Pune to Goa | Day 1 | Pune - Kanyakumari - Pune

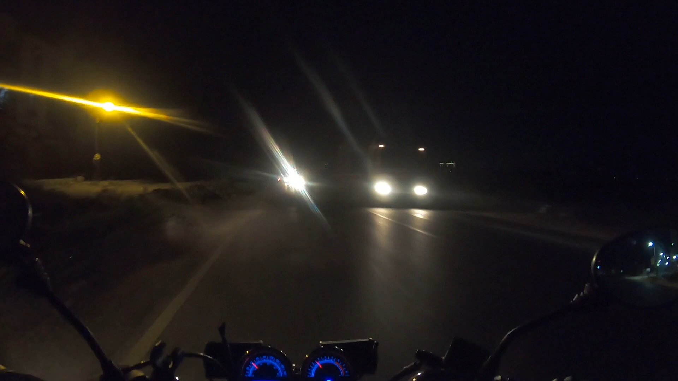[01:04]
तो हम पहुंच गए ये ओल्ड मुंबई पुणे हाईवे पे. अभी ये हाईवे आगे जाके बेंगलोर हाईवे को कनेक्ट करेगा. तो चलो चलते हैं.
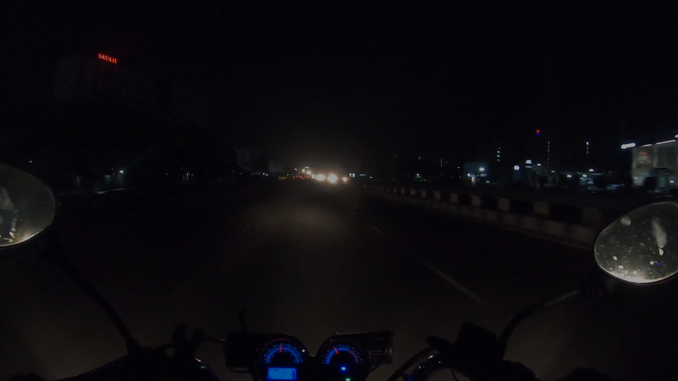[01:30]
दोस्तों ये है वाकड़ एरिया जो पिंपरी चिंचवड़ में आता है. ये एरिया से आगे राइट हैंड साइड में, ये अभी हम लोग बैंगलोर हाईवे पे हैं, सो राइट हैंड साइड में आता है पुना का सबसे बड़ा आईटी हब हिंजेवाड़ी.
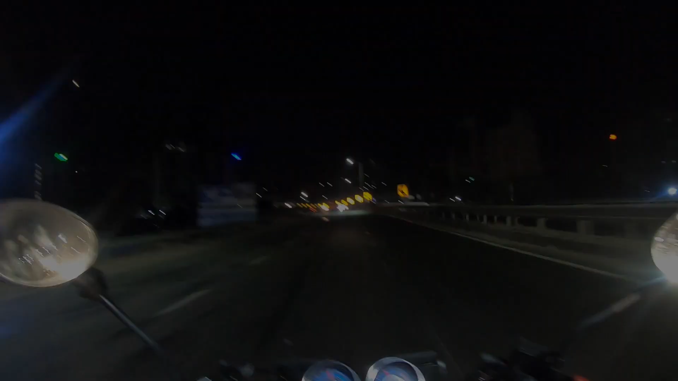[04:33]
देखिए चलते चलते हम लोग कातरच टनल तक भी पहुंच चुके हैं. टनल के अंदर चलाने का मज़ा ही कुछ और होता है.
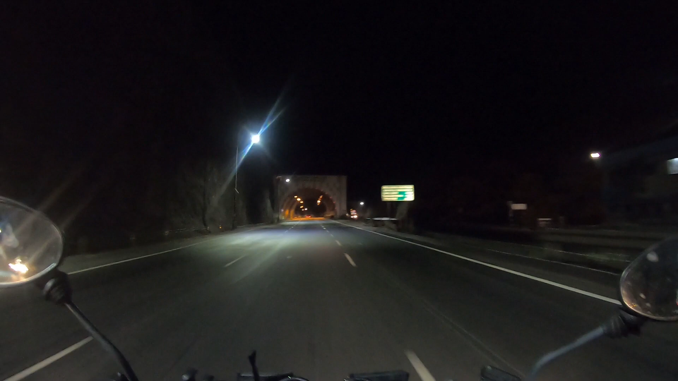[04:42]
एक अलग ही साउंड जनरेट होता है जब आप टनल के अंदर से रेव करते हुए जाते हैं. तो चलो मज़े लेते हैं.